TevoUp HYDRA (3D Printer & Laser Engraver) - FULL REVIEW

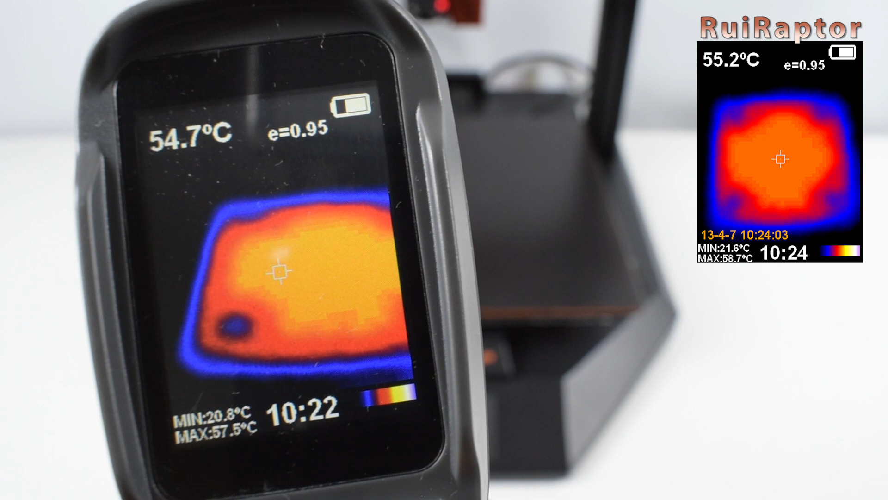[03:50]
except near the four corners where the screws and springs are located.